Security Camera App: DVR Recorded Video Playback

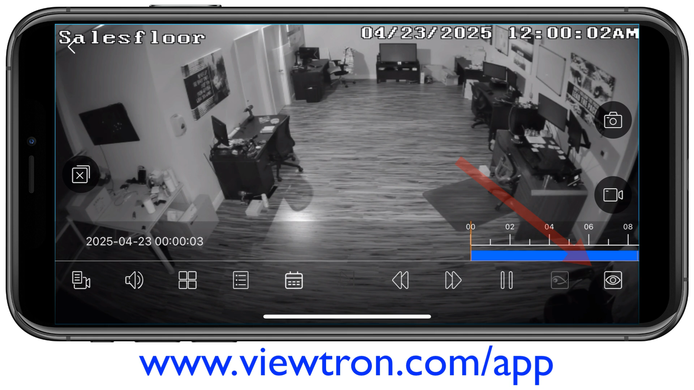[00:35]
I'm going to tap on the screen again and then tap on this icon in the lower right to switch to the mainstream.
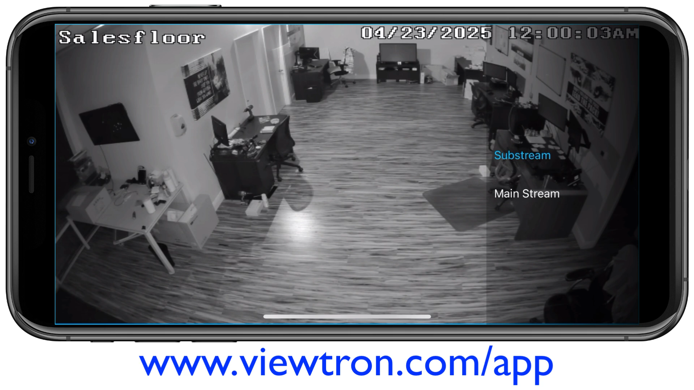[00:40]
This is a higher definition video stream and then I can tap on the screen again
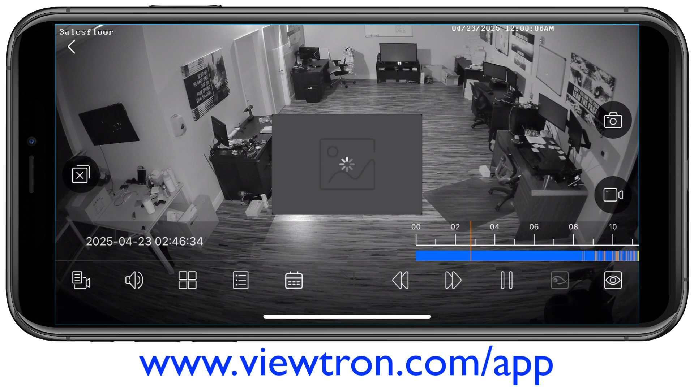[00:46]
to bring up the timeline and I can expand that timeline by stretching the screen out and you'll notice on the timeline that there's different colors.